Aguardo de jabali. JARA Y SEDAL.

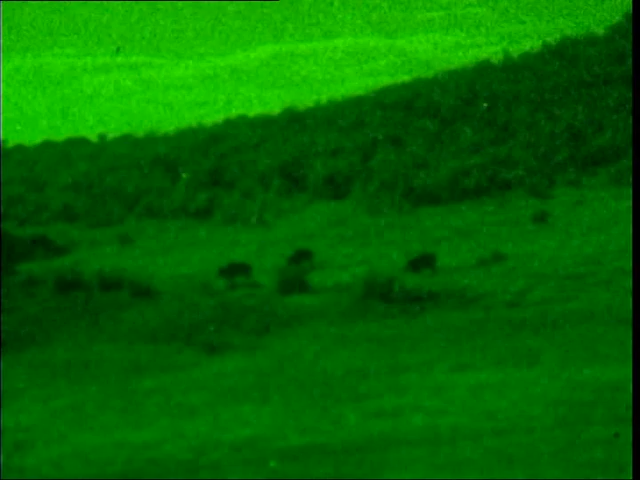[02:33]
son muchos los cazadores que esperan pacientemente la entrada de un cochino en las esquilmadas siembras.
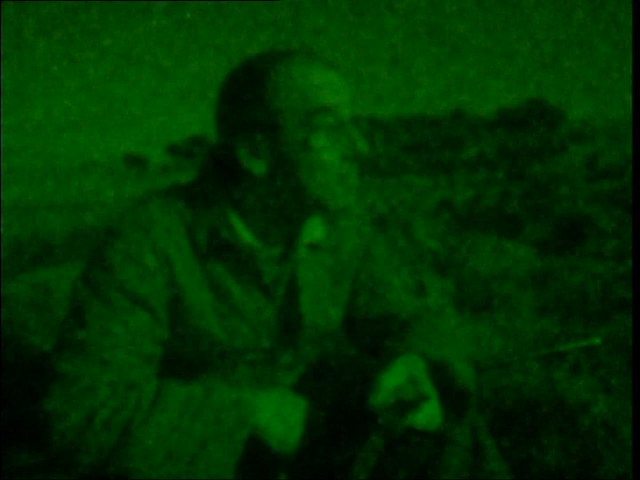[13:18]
De regreso al coche o al puesto del compañero, la luz de una linterna o un cigarrillo.
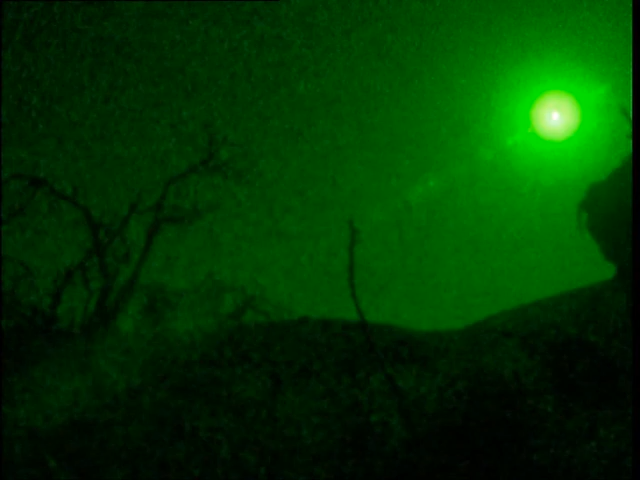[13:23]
Evitarán desgraciadas confusiones. ¿Qué tal?
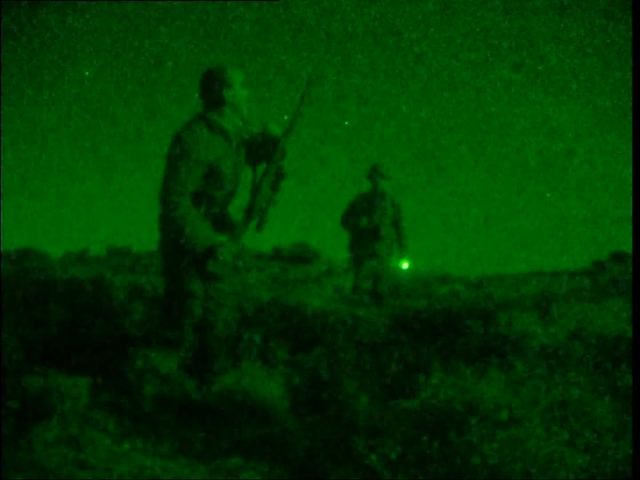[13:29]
¿Qué pasa, Pablo? ¿Eh? ¿Qué tal? ¿Qué has hecho? Pues nada, he matado a un cochinete.
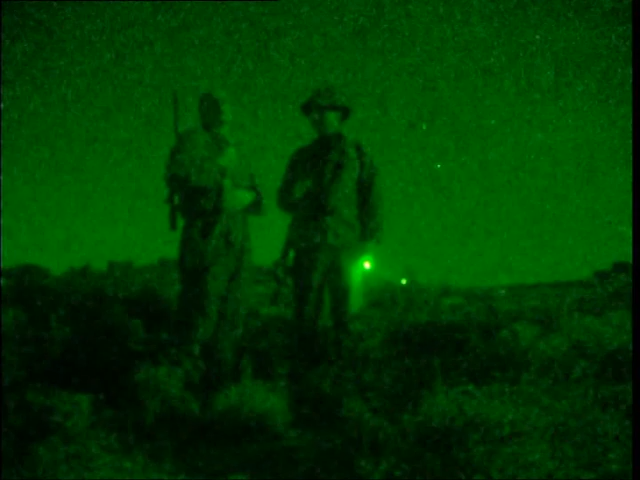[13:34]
No es muy grande, pero bueno, lo que se trata es de eliminarlo.
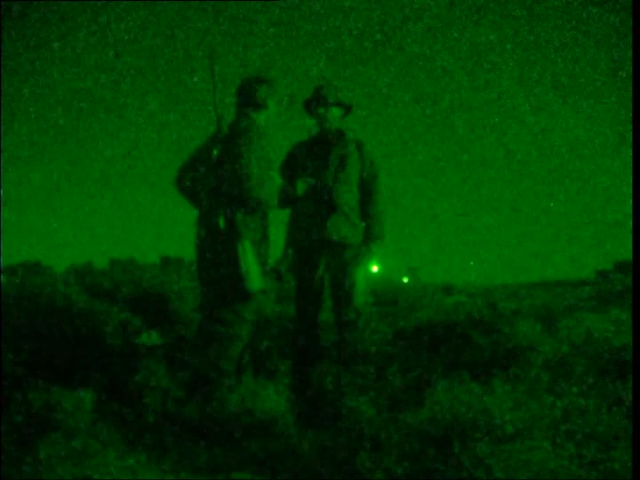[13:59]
Pues yo me he puesto ahí en el barranco de la tala de las carrascas.
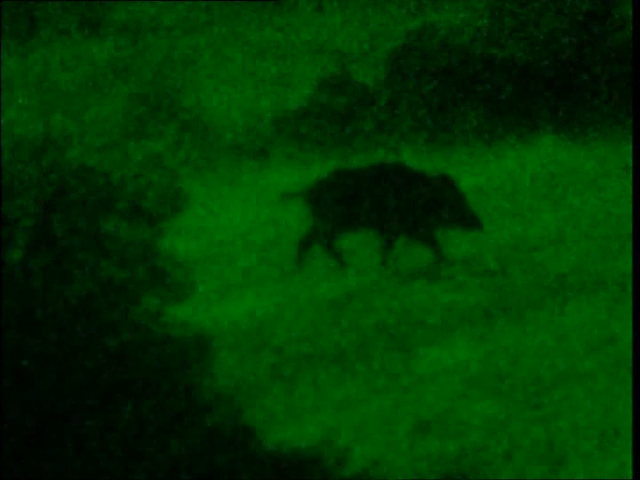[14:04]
Y en el barranco me ha entrado un guarro y de repente, yo no sé, estaría comiendo de un hormiguero o lo que fuese.
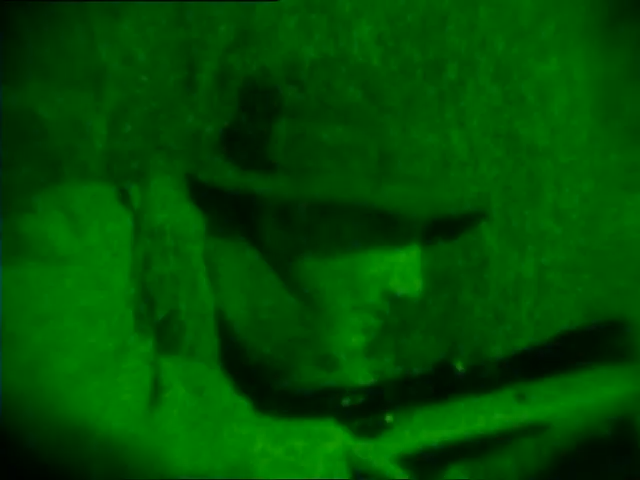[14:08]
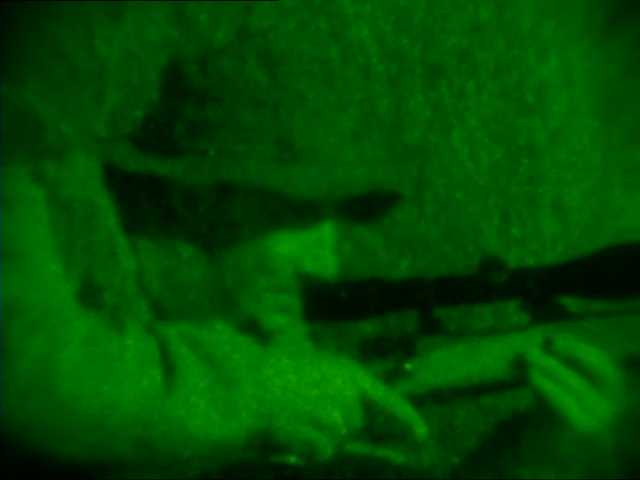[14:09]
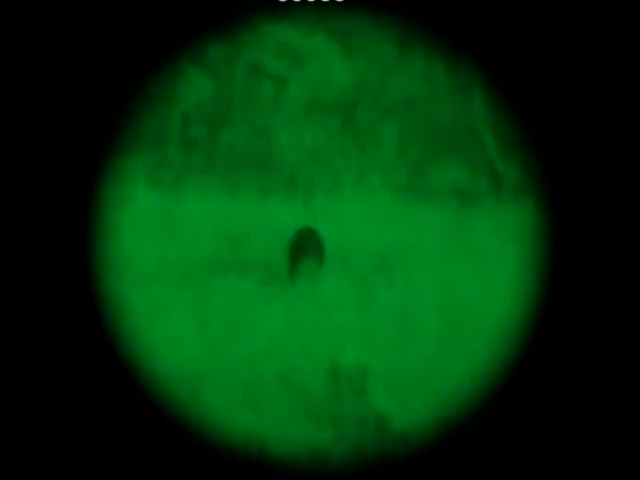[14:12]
Porque se ha tirado como cinco minutos, todo el rato dándome los cuartos traseros. Y al final lo he tirado, lo he tirado, oye, me ha pasado por delante,
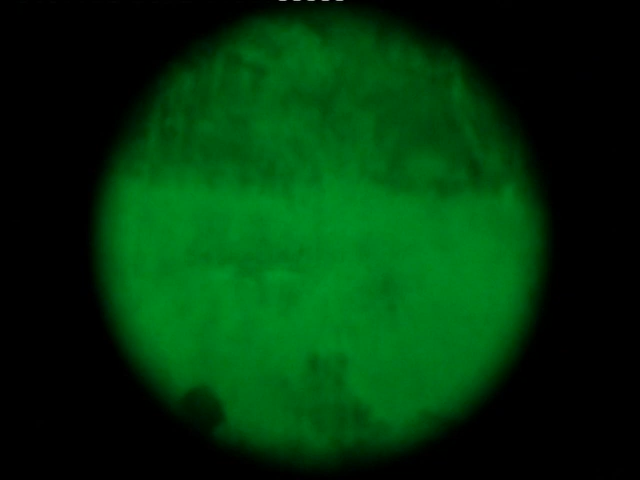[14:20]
primero ha dado una vuelta, me ha pasado por delante y ha caído justo en el arroyito que hay al lado.